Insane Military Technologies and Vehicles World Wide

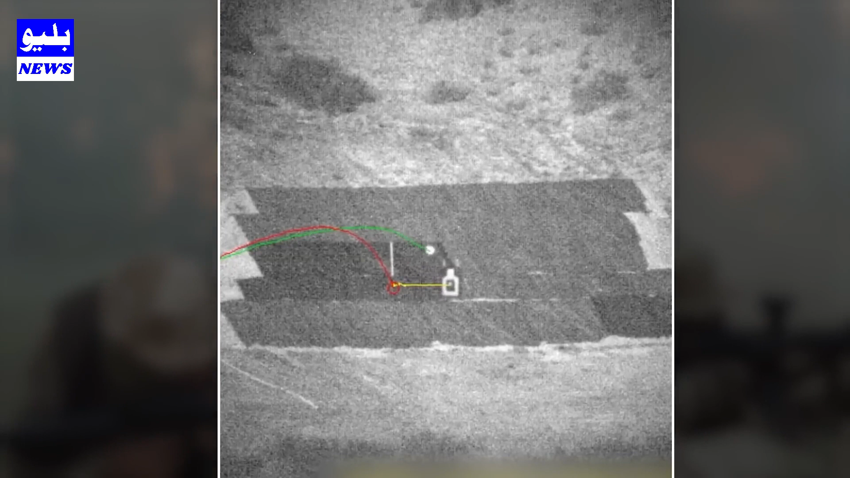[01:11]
में आप देख सकते हैं इस सनाइपर राइफल और बुलट की सबसे
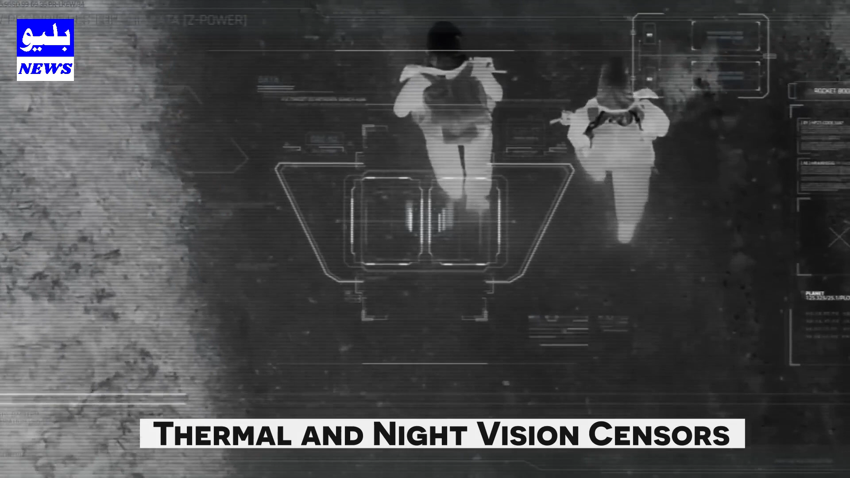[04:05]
Sensors रात के वकत भी दुश्मन की वीडियो कैप्चर करने की सलाहियत रखते हैं